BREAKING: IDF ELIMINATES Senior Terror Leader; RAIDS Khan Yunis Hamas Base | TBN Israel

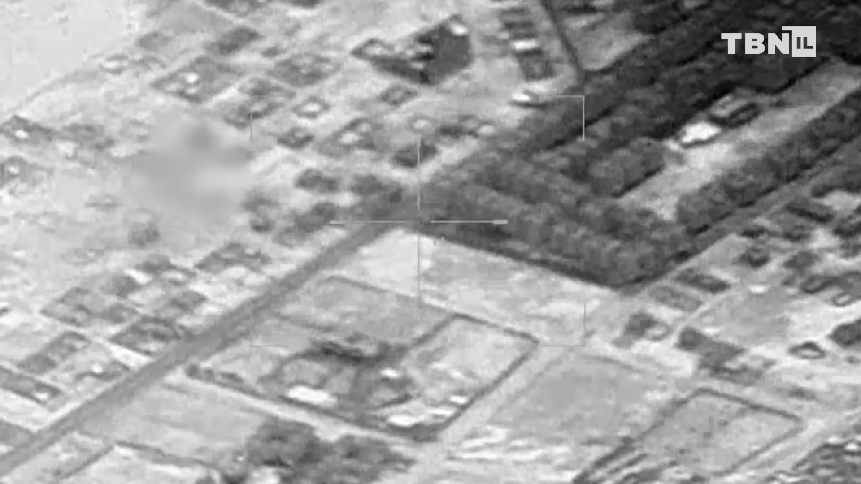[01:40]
The IDF also confirmed on Sunday morning that it attacked the
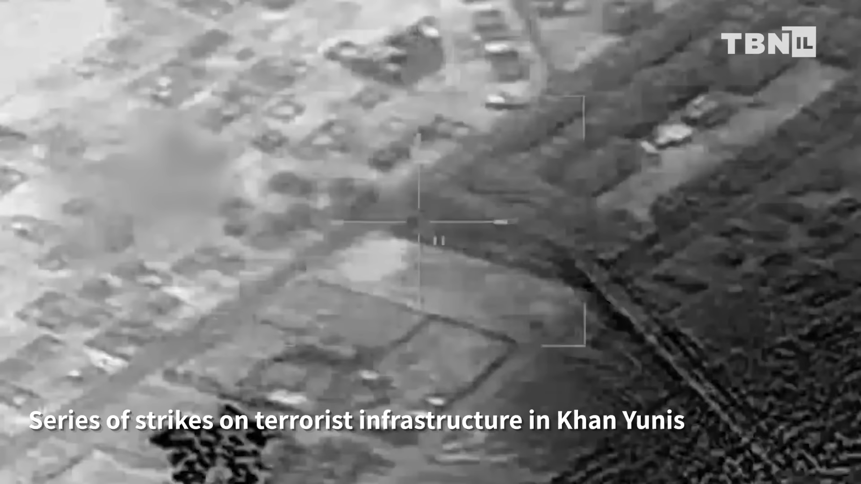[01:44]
the southern Gaza Strip during the night after recognizing that it was used by Hamas terrorists.
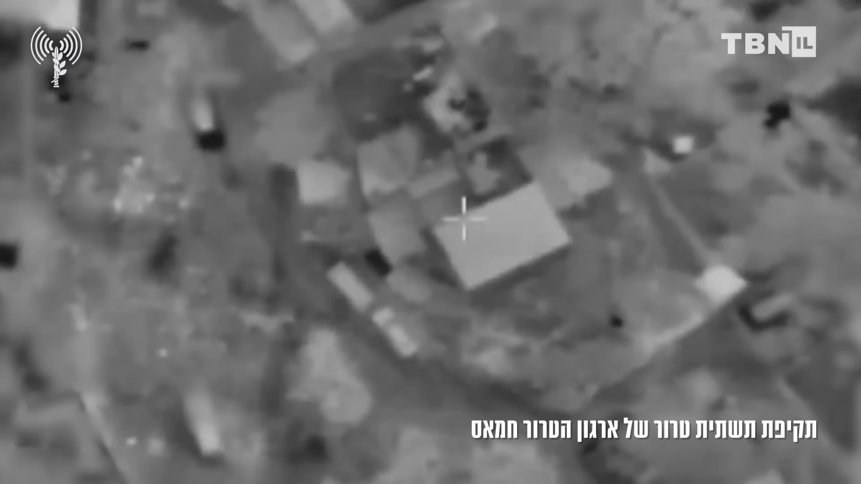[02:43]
A short time later, the fire center of Division 98 directed an airstrike
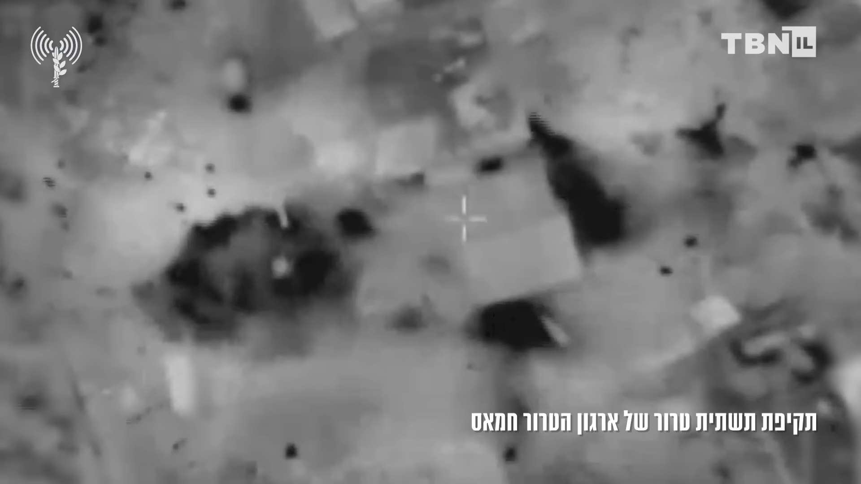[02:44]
to eliminate the terrorists who carried out the launch and destroyed
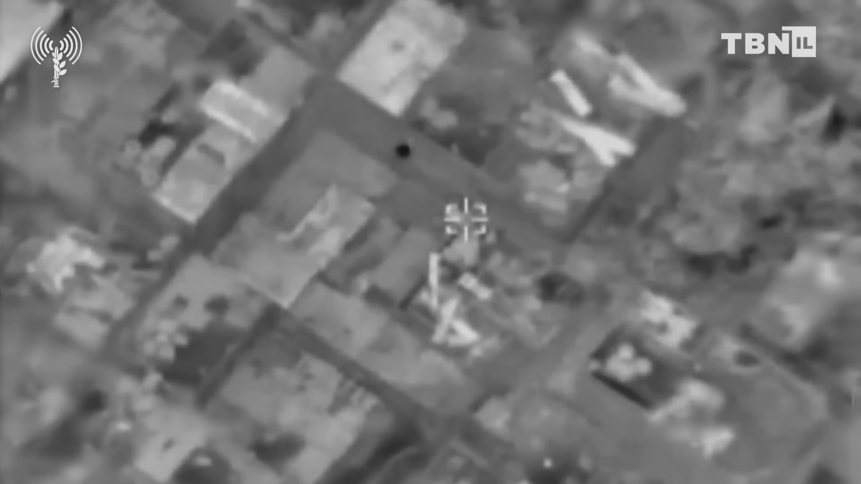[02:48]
the building from which the launch was carried out.
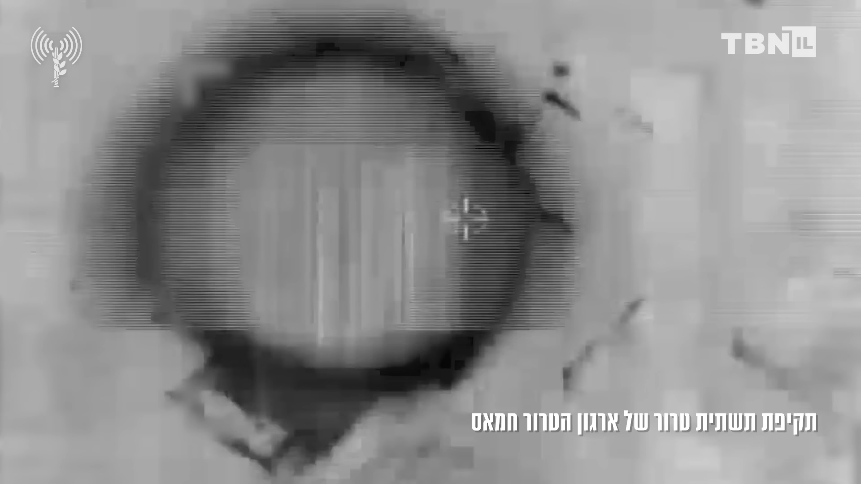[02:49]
Elsewhere,
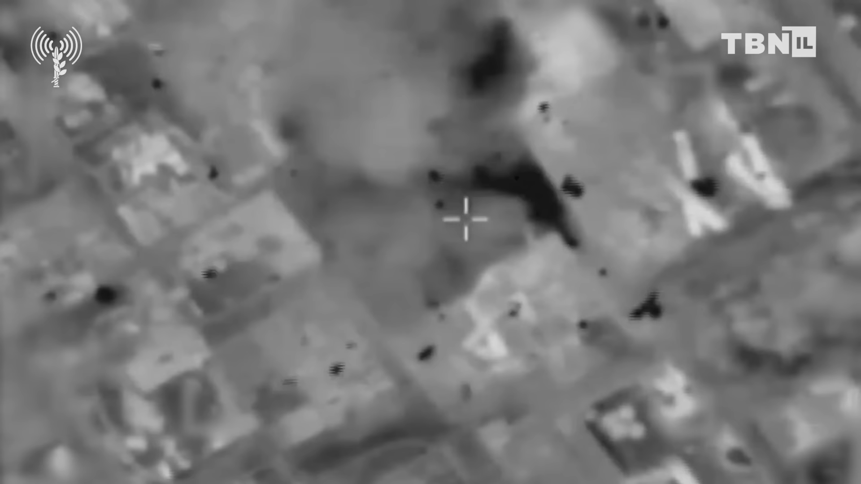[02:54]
the IDF reported that in the last 24 hours,
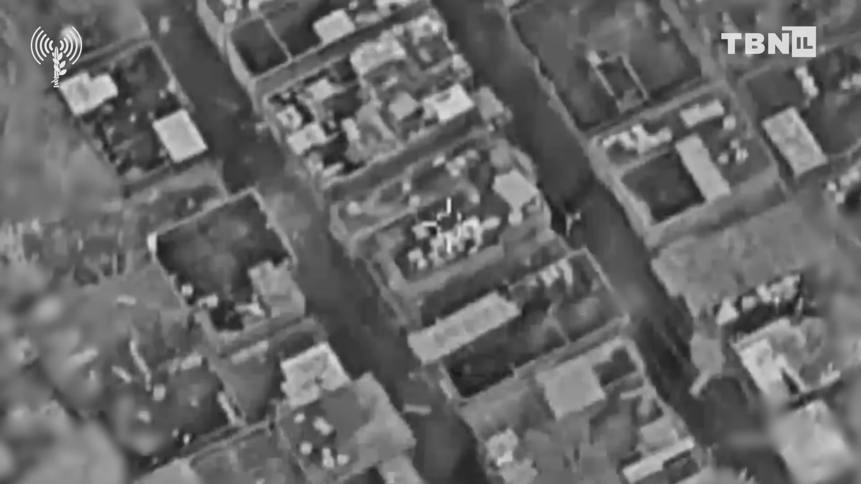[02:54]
it had attacked terrorists who were staying at the area of an Umrah school,
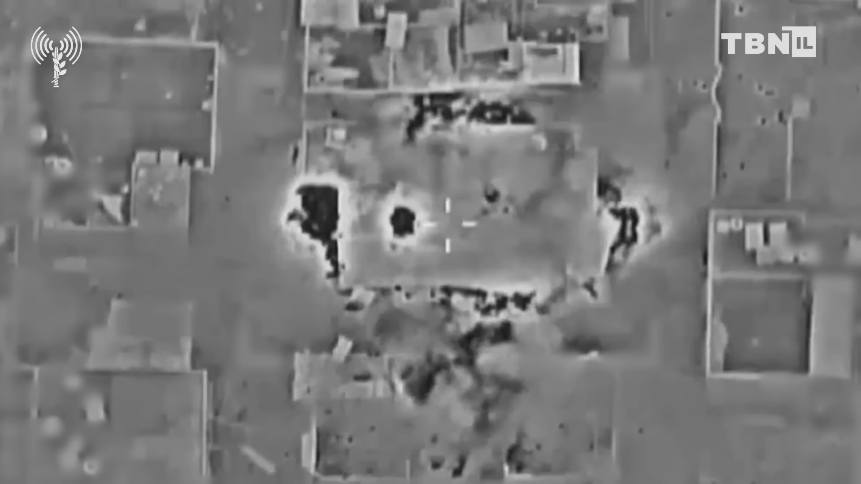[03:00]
Al-Juhani school, in the center of the Gaza Strip.